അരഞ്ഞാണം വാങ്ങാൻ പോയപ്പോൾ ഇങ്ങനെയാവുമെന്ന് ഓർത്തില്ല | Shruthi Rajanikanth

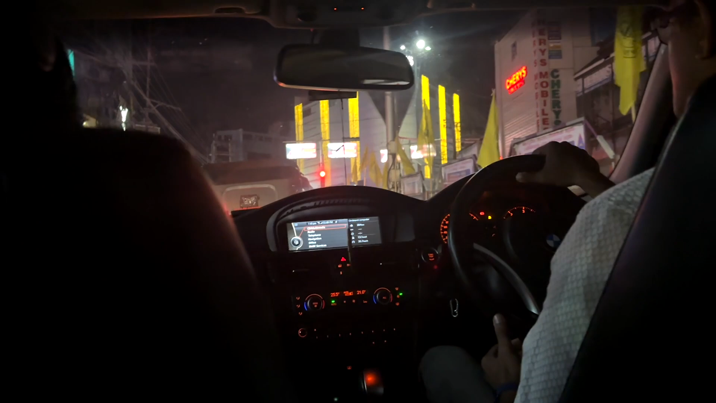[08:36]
അവിടെ എത്തിയിരിക്കുന്നു. ജോയി സിൽക്സിന്റെ അപ്പുറത്താണ് ജോയി അലുക്കസ് ഉള്ളത്.
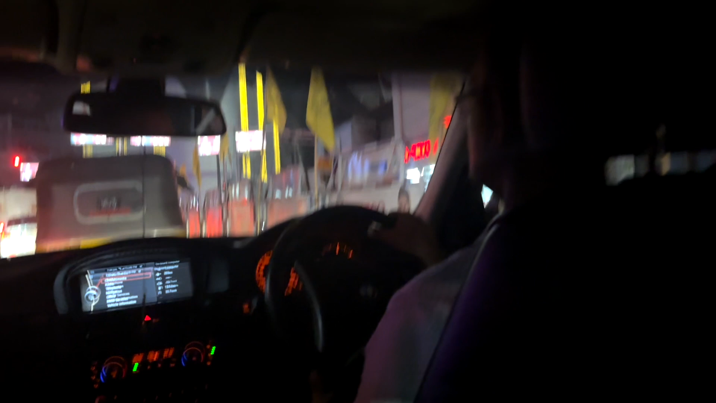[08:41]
അച്ഛനാണെങ്കിൽ വളരെ നിരുത്സാഹപ്പെടുത്തിക്കൊണ്ടിരിക്കുകയായിരുന്നു. കട അടച്ചു കാണും. 8 മണിയായി, 8 മണിക്ക് അടയ്ക്കും എന്ന് പറഞ്ഞ് ഇപ്പൊ 7:30 ആയിട്ടുള്ളൂ. നല്ല ബ്ലോക്ക് ഉണ്ട്.
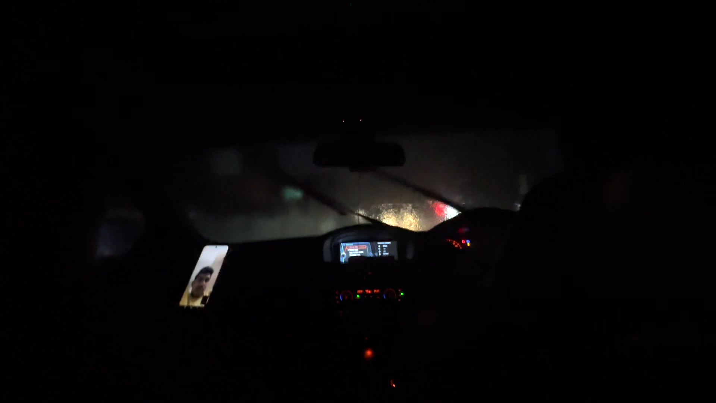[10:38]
അപ്പൊ നമ്മൾ മഴയും കൊണ്ടുകൊണ്ട് നമ്മളിപ്പോ തിരിച്ച് വീട്ടിൽ തന്നെ പോവാ.